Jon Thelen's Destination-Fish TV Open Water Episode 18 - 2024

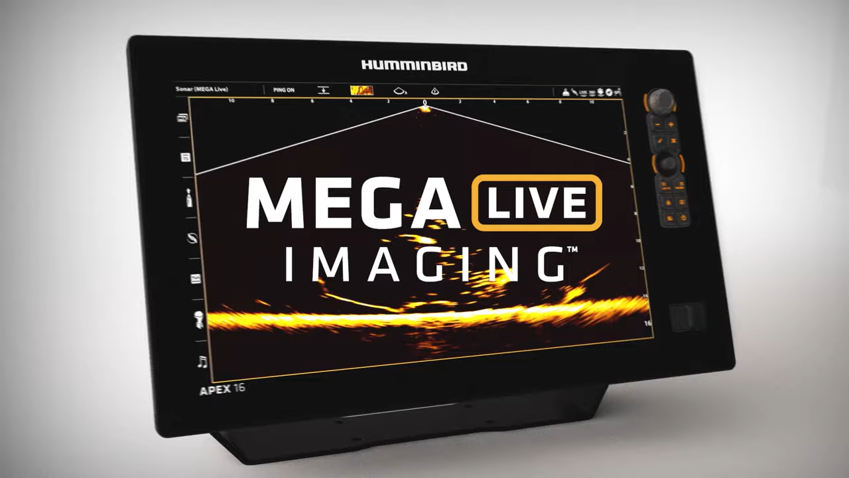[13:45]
New mega live imaging shows you what's below in real time
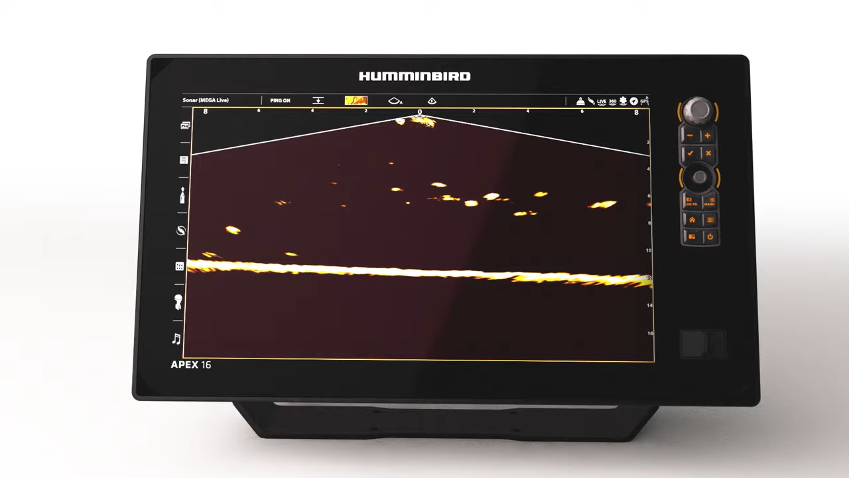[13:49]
with edge-to-edge clarity and no gaps in coverage.
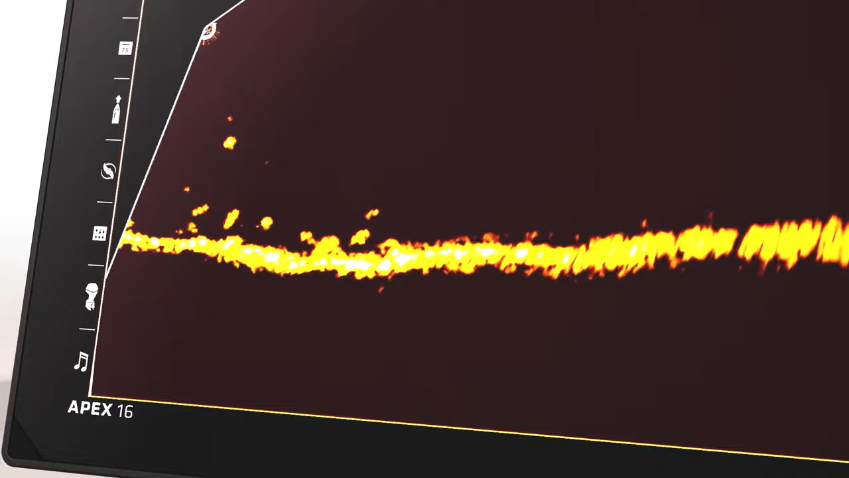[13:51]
All so you can turn must-watch detail into non-stop action.
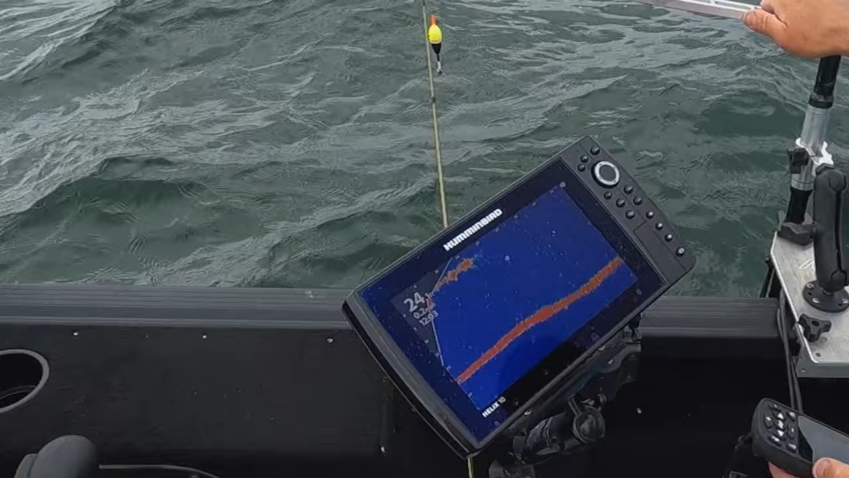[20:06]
Any direction you want to look, see where the fish are going, see what direction they're going, see how high they are and know everything about them before you ever flip on them.
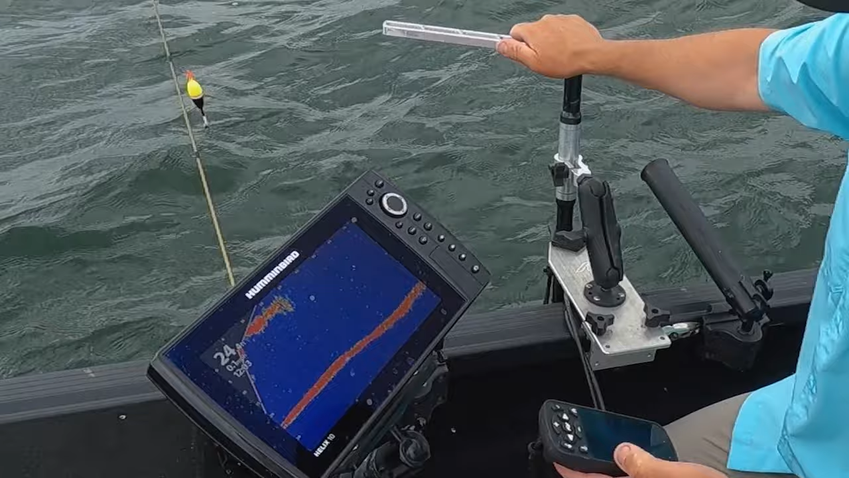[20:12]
And I'll tell you what, it's become so important. It's one of those things that I tell people all the time.
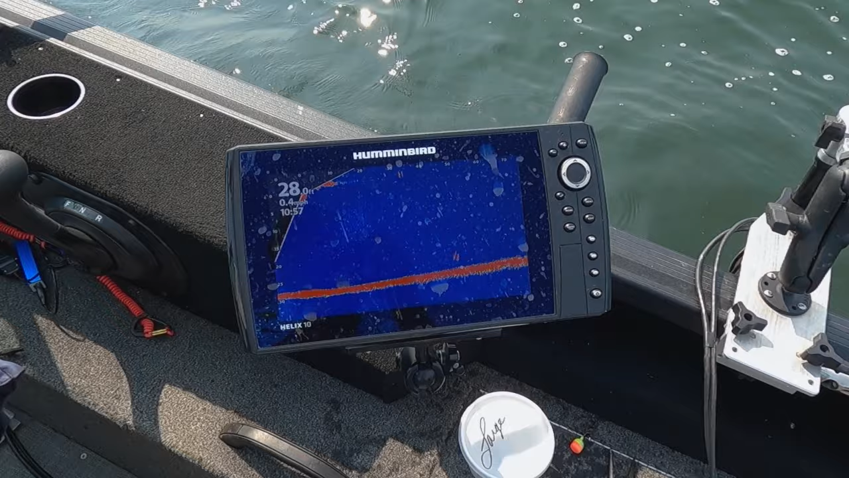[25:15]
I'm running my map, and I'm running my 2D. But one of the things that's so cool about the Alumacrafts
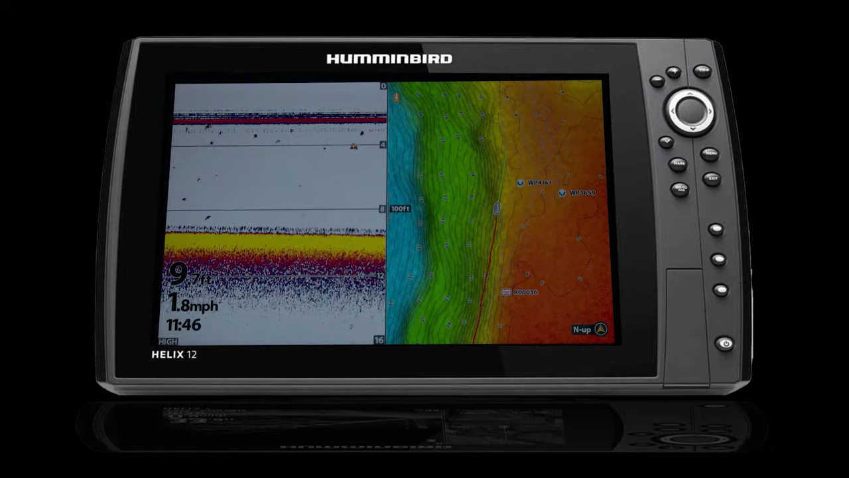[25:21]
On screen: speed 1.8 mph
is because I've got this track system along this whole boat, I'm running my Mega Live mount on the track system, and I can slide it to anywhere I want to put it.